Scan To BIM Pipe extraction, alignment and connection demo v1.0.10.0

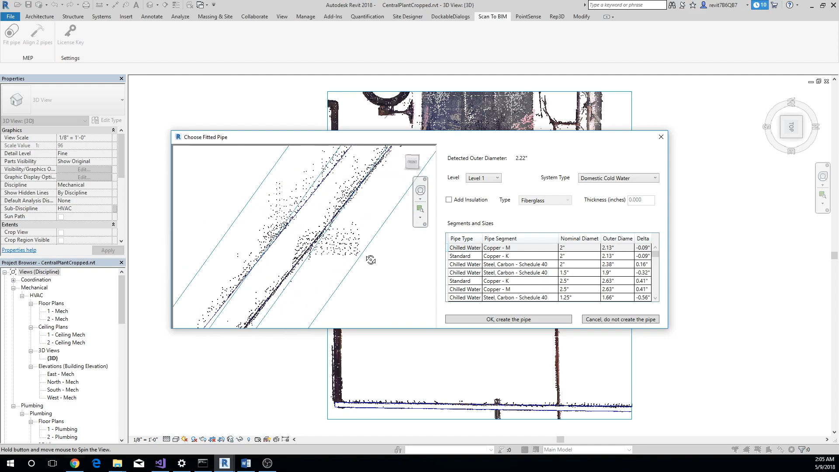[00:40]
seconds the add-in will extract the pipe and display a pop-up the pop-up shows a 3d view on the left where you can verify the fit between the extracted pipe and the point cloud on the right side you'll see the detected outer diameter below it you can select the pipes level and system type if the pipe has insulation click on add insulation checkbox select the type of insulation and the insulation thickness below you'll see the pipe families loaded in your project arranged by the best fit first Delta column shows the discrepancy between the detected diameter and the outside
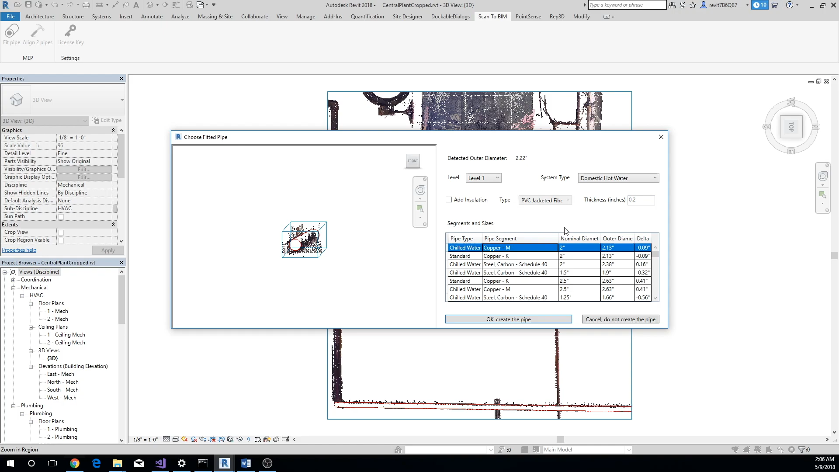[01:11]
diameter of the pipe after taking insulation thickness into account select the pipe you want to insert and click on the ok button let's go ahead and extract some other pipes as well
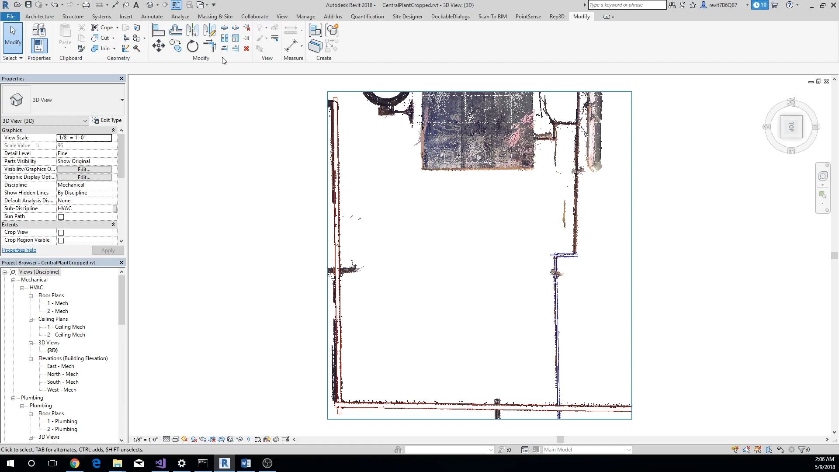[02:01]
allow connecting them if they are not in the same plane as you can see in the video we are not able to connect the two pipes using trim extend to corner tool to connect the two extracted pipes we'll need to align them first click on align two pipes button select two pipes first pipe will act as a reference for the second pipe which will be aligned with the first pipe in other words the first pipe you select will not be moved only
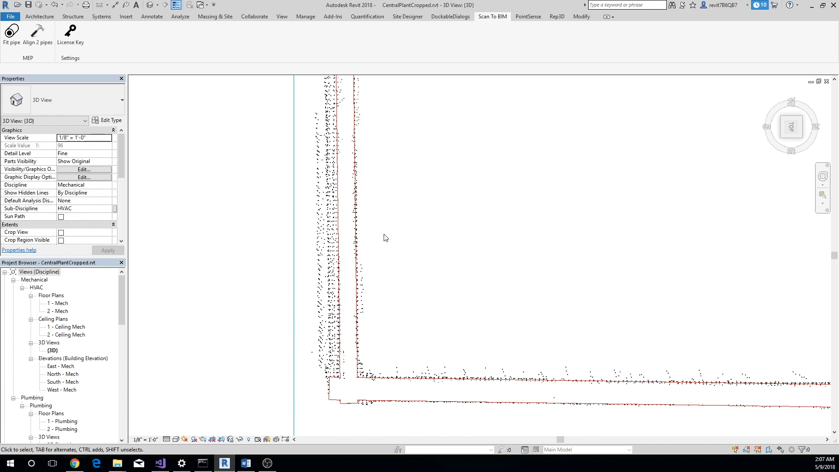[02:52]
are aligned you will now be able to connect the two pipes using the trim extend to corner tool let's align the other two pipes now
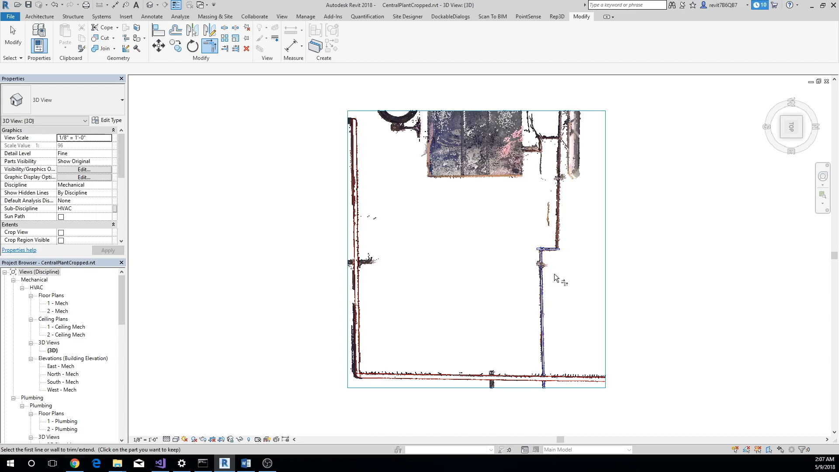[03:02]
earlier we mentioned about the pop-up asking you whether you want to make the angle between the two pipes to be exactly 90 degrees this is required in some cases because rabbit may not add an elbow if the angle is very close to but not exactly 90 degrees in such cases you
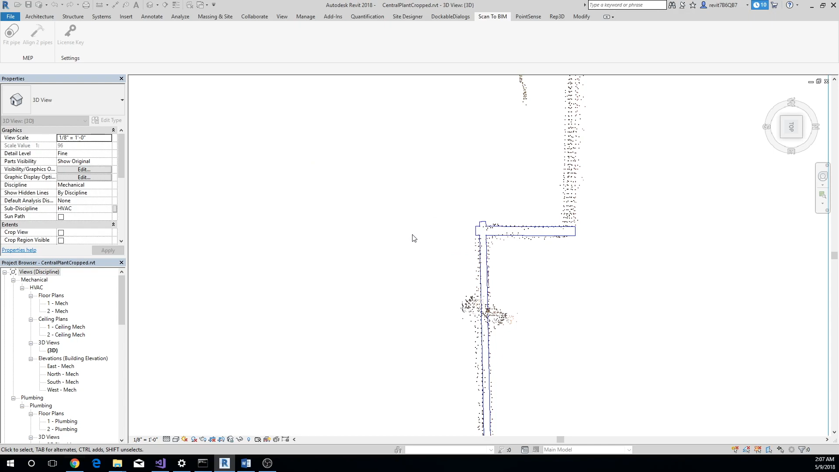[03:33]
may want to align the second pipe so that the angle between the two pipes is exactly 90 degrees let's consider an example while connecting the two pipes you
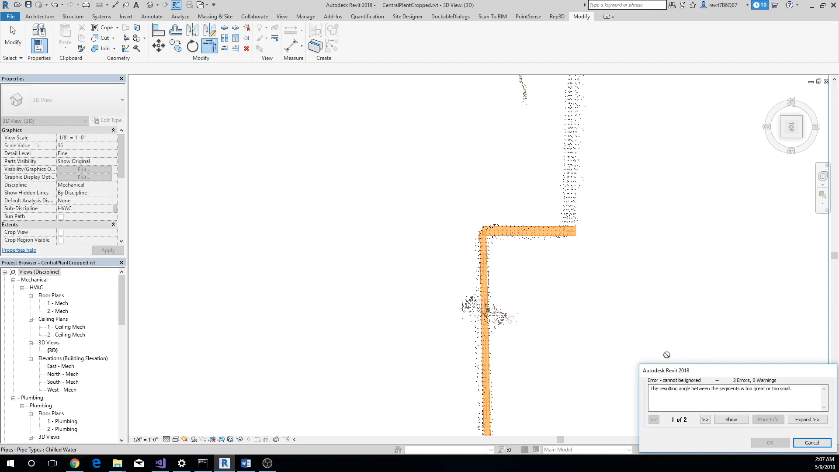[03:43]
see that rabbit shows an error even though the two pipes are aligned let's make them perpendicular to each other and connect them again
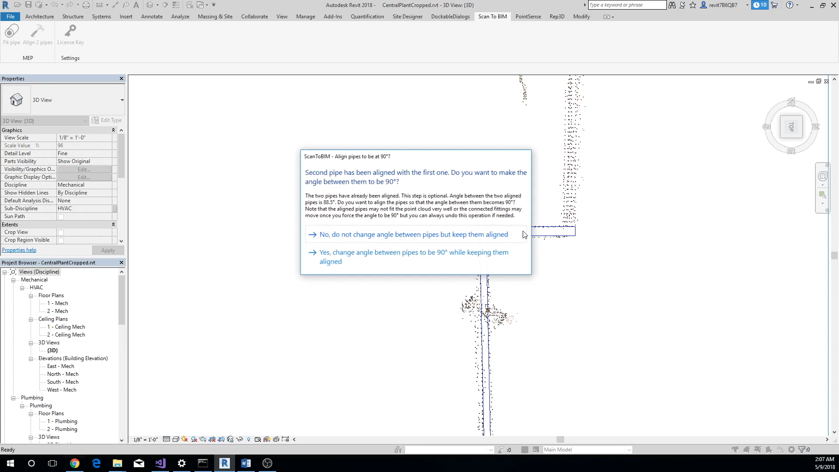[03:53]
rabbit is able to connect the two pipes now note that in some cases changing the second pipe so that it is perpendicular to the first pipe decreases the fit to point cloud dramatically in these cases you can always undo the operation